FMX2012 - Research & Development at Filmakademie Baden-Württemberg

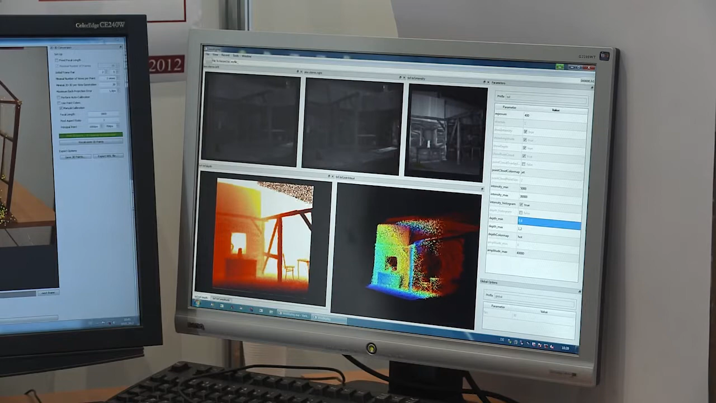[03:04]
This can for example be used to insert CG characters or virtually change the distance of the stereo rig cameras.
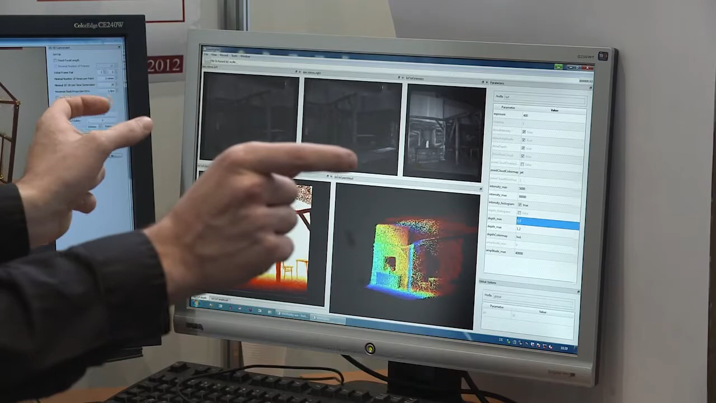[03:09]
Sometimes when we are on set and we only have a single camera we are also able to
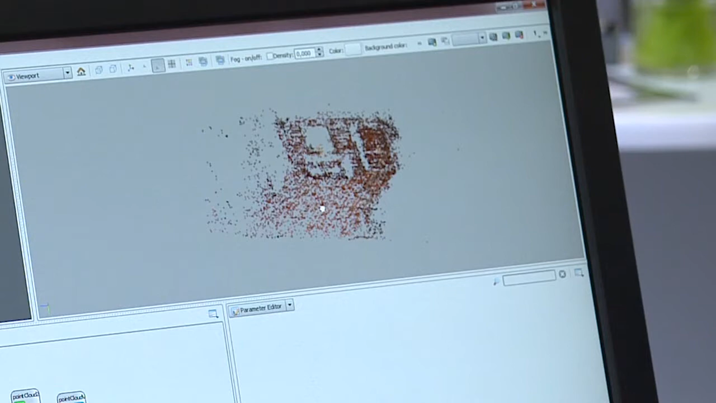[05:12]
On the lower side here you can see the algorithm for itself.
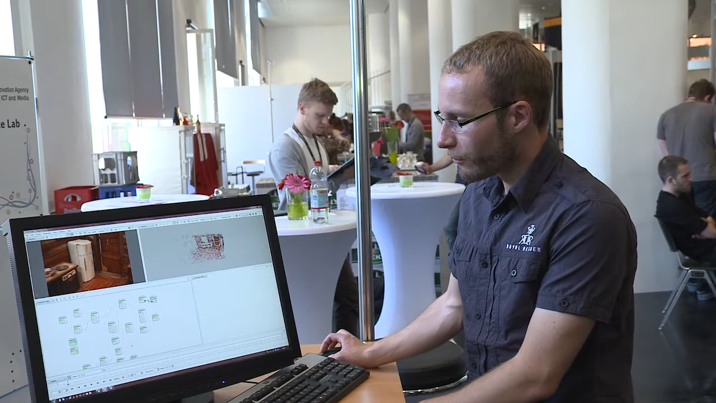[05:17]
It's split up into several nodes.
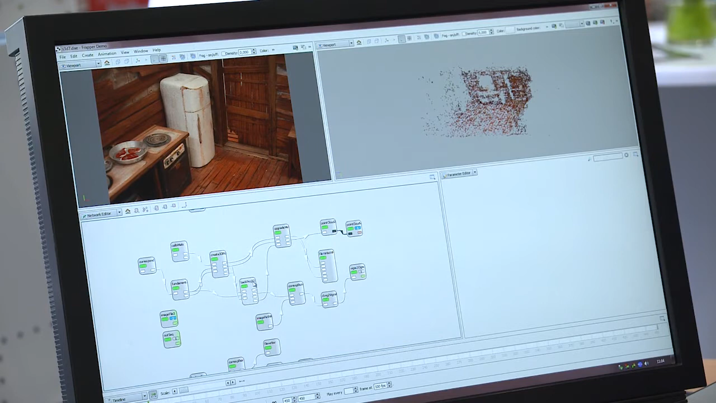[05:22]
We do this because it has some advantages in computation and also in implementation.